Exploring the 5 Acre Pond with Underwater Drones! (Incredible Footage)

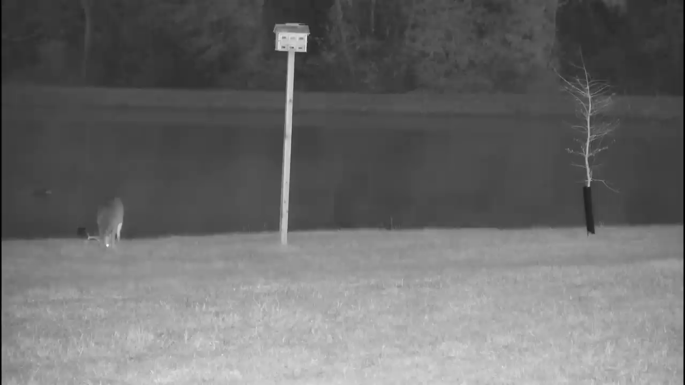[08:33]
And after dark, he would stay awake all night protecting his new hen decoy. And just when life was going great for the drake, things took a turn when Hooter the owl showed up. And we all know that owls have been a longtime nemesis of the duck. And because Hooter had been here since the beginning of the pond build, we knew there were going to be some turf wars. So let's watch it unfold.
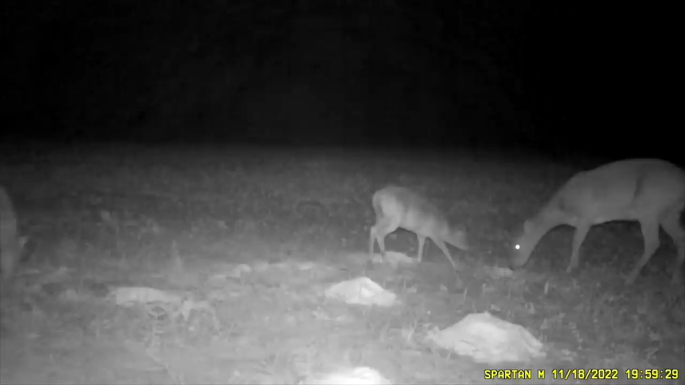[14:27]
And time for an update on the coyotes. There's still a pack of them running around out here on the farm. So far, even though they're grouped up together, we hadn't seen them chasing after any fawns.
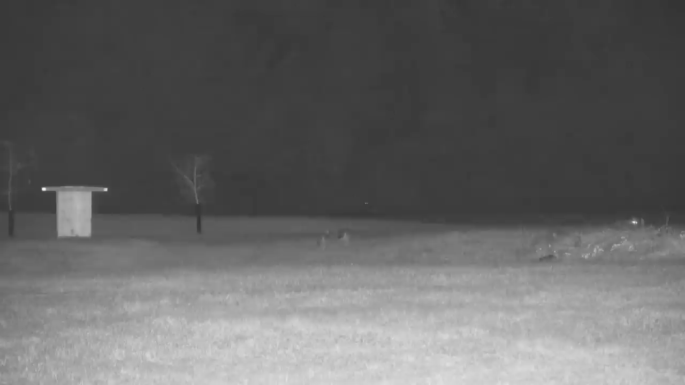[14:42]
Even though I know a lot of you say it's inevitable, but we're still keeping an eye on it. We got everybody in this shot. We got George Jones walking down the pond dam. We got Romeo hanging out with his decoy at night.